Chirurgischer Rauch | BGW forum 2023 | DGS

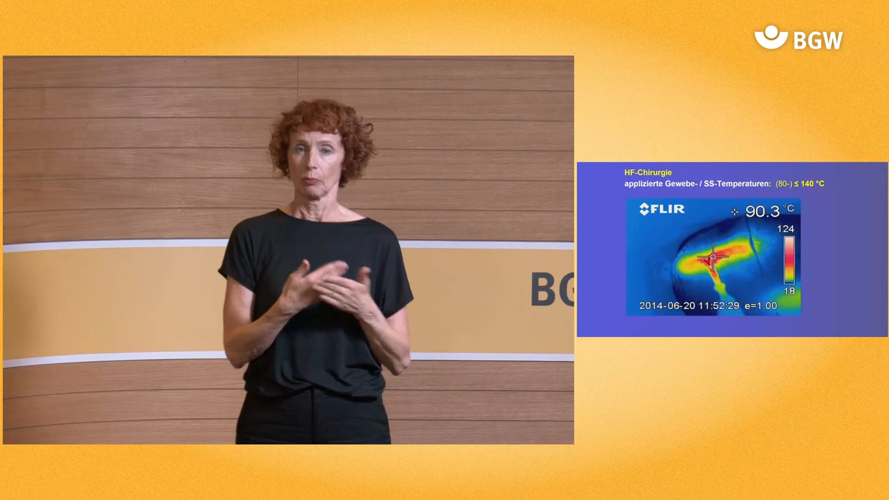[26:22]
On screen: spot 90.3°C
Das Bild von uns sieht man, wenn Sie jetzt so eine HF-Show oder einen Laser aufbringen, sind Sie bei Temperaturen von ungefähr zwischen 80, 90 bis zu 140 und beim Laser bis zu 200 Grad. Und dann wissen Sie, dieser Backofen wird die ganze Luft, die dort ist, natürlich enorm nach oben bringen, Richtung Inhalationsbereich der Operatoren und des Operationsteams.